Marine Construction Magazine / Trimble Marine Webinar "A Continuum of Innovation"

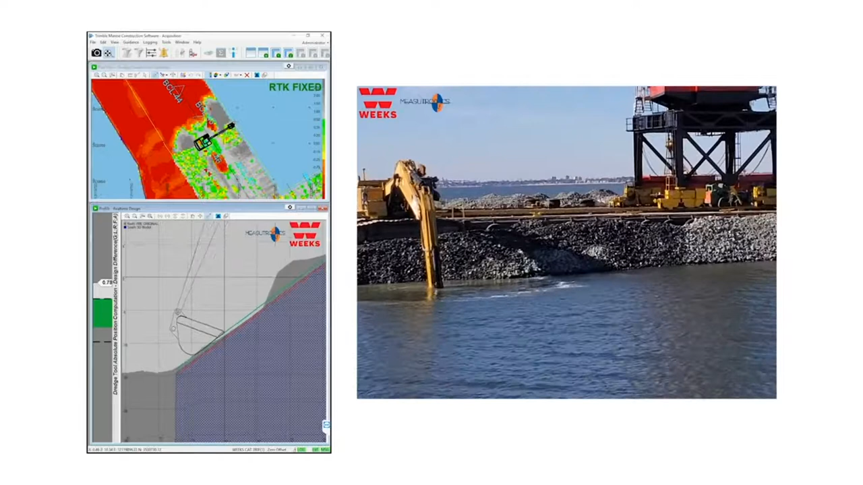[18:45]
And so the ramp up time has been pretty quick for some of these experienced operators then? Yes, sir.
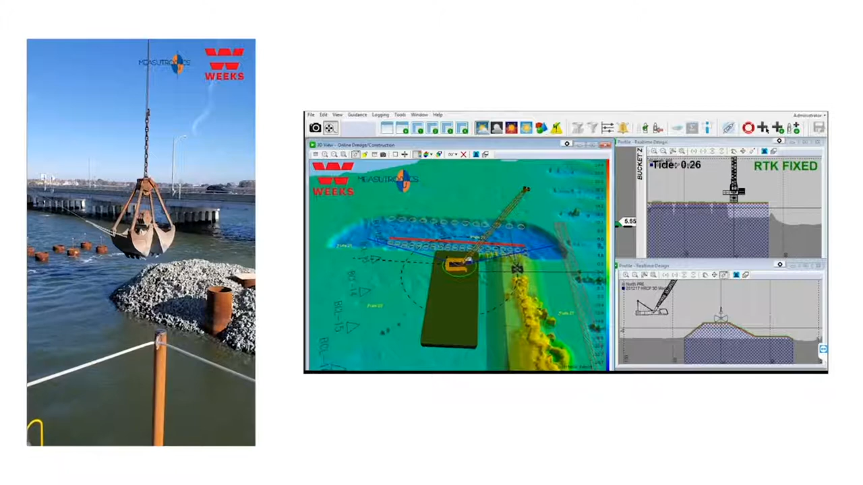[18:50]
And tell us about what we're looking at here. This is another clamshell system that we have on the project.
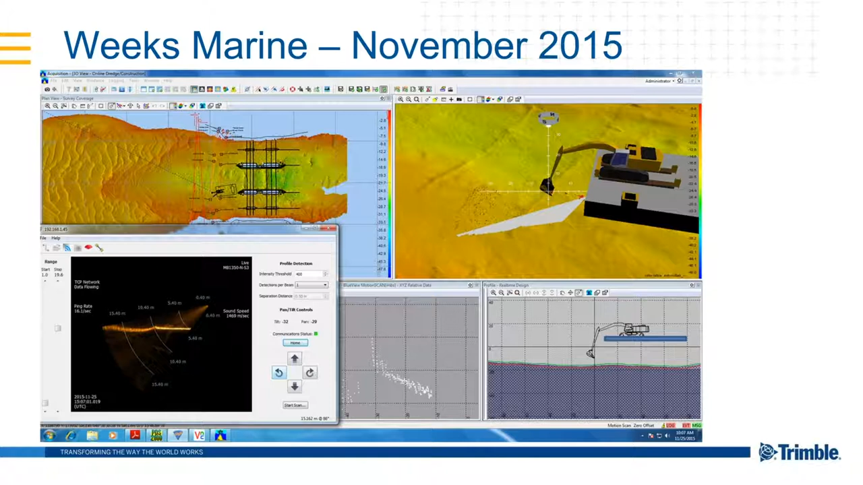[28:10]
knock down the high spots, fill in the low spots. So that, that does give us true eyes underwater. Um, the, the end goal being that the, the barge is, uh, never going back to, to fix one of those gotchas that Shay referred to, it's, it's always moving forward. Here, just real quick, how it comes together. This is pretty amazing graphic. If you, if you really understand what's all going on here, but we're, we're in sonifying the, the teeth of the bucket. You can see some pings on the, on the teeth of the bucket and along the bucket as well.
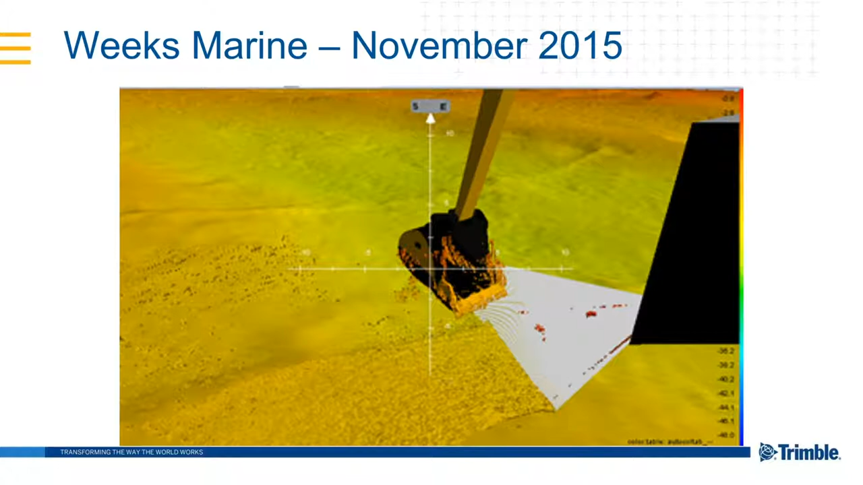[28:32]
And now here again, Shay mentioned the operation, you know, the situational awareness for the operator, but here is that cable crossing. If you look at the red arrow, that is the cable crossing that was represented in the DXF file. Um, but now, uh, you know, if, if, if need be, we can create avoidance zones to make sure the bucket stays away from, from such an object, or, or if he was in some kind of a deconstruction mode, he knows where that's at now.
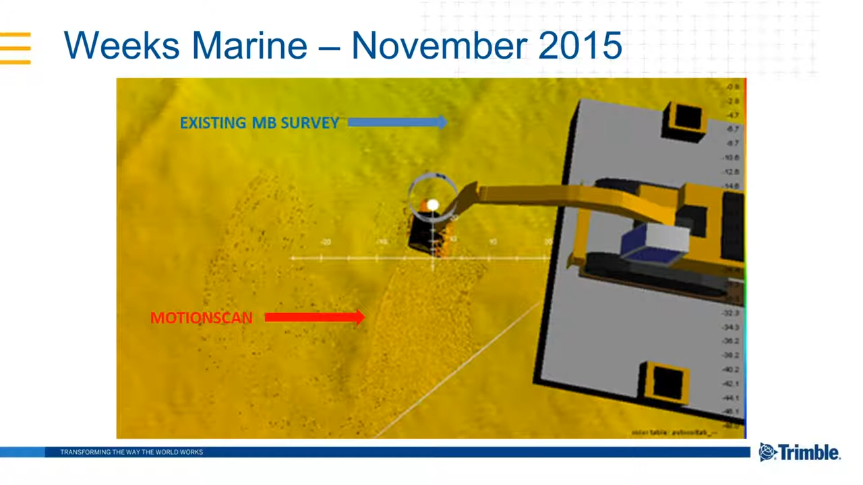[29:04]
So he could certainly reach in and pull that cable out. So it, it does again, truly give them the eyes underwater. So just kind of wrapping it up, looking at a couple more projects real quick.